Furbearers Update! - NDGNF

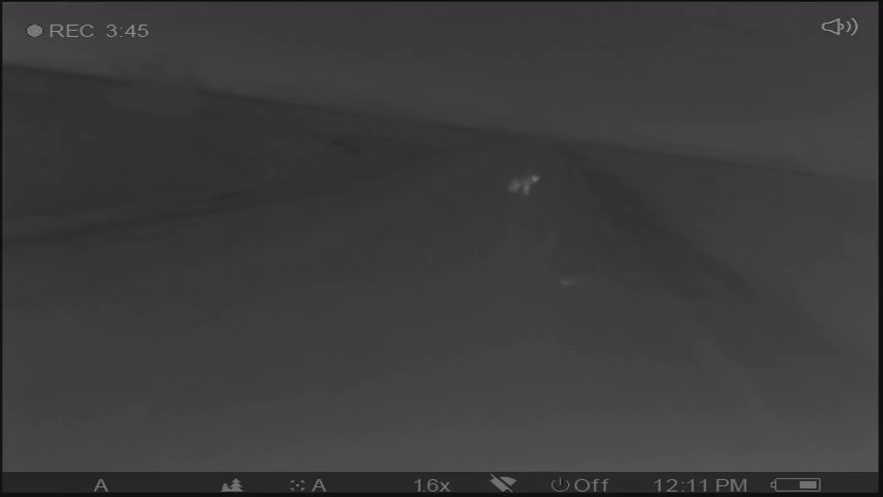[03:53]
And in the past, you know, night hunting was just something you would do like on a full moon with lots of snow because you could see the animal without any artificial light.
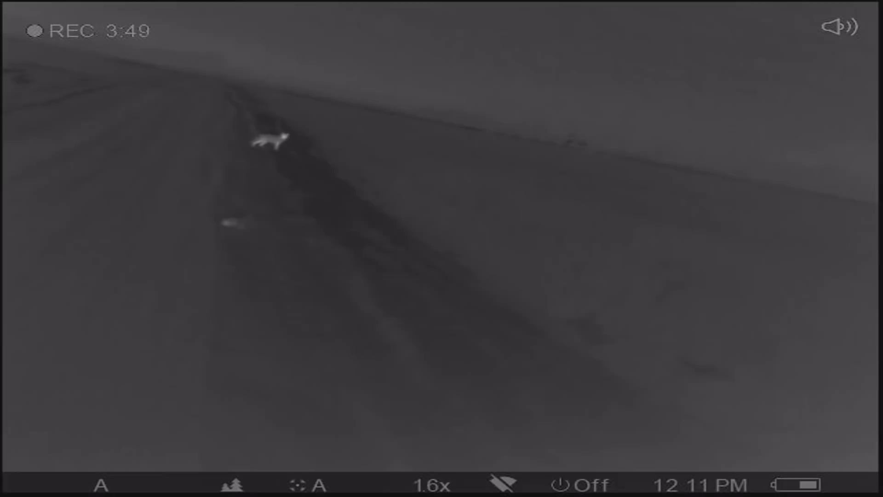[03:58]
More recently, the last couple of years,
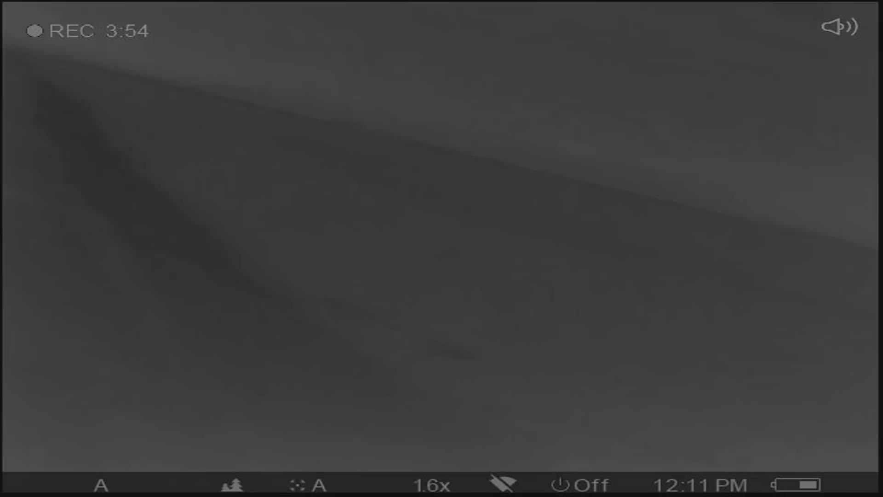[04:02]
we have allowed the use of night vision equipment or thermal imaging equipment for night hunting coyotes as well.
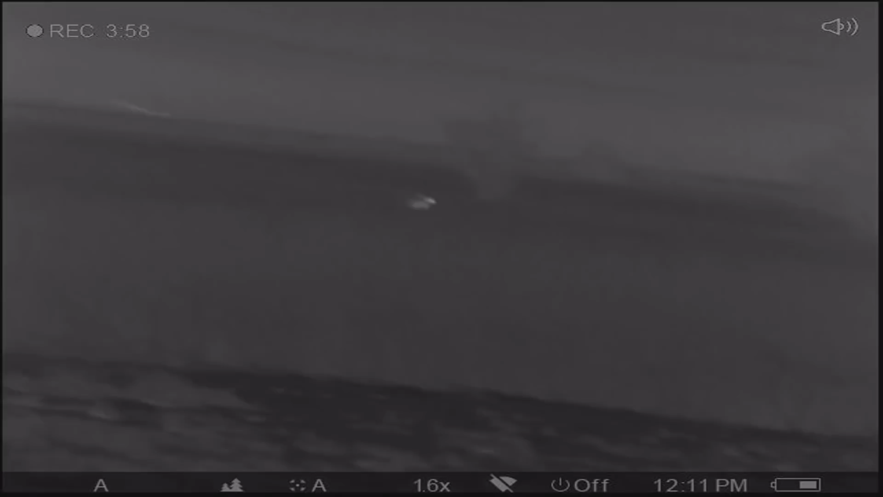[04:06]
And so that's gaining in popularity.
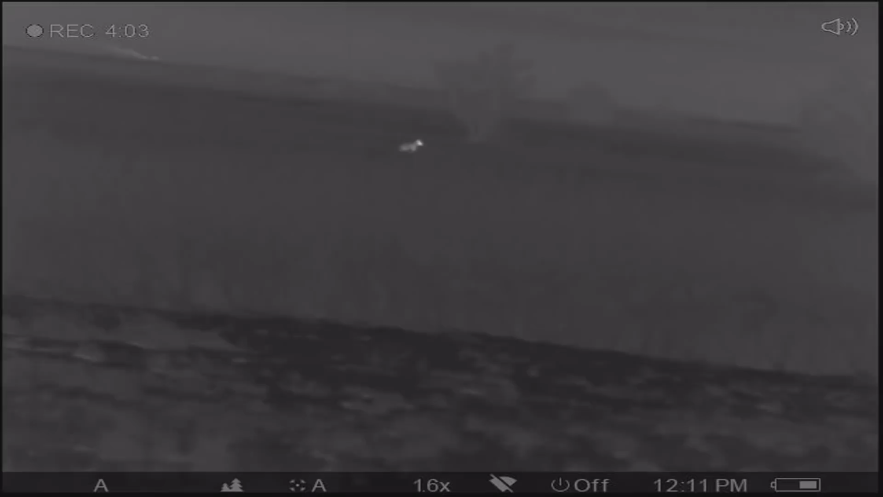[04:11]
One question that we get about that is even though we allow night vision and thermal imaging, artificial lights are still illegal for night hunting of coyotes.